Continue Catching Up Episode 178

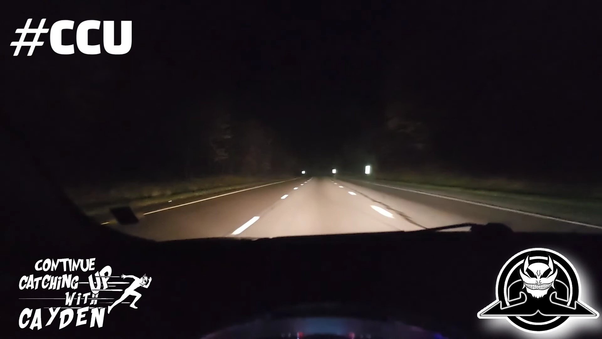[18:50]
And it, woo, look at this guy. I'm doing what? 60? 55? He's clearly doing at least 40 miles an hour faster than me. So, 2:25 in the morning, and we are in Pennsylvania. You know why? Because we're workers. Workers. Yeah.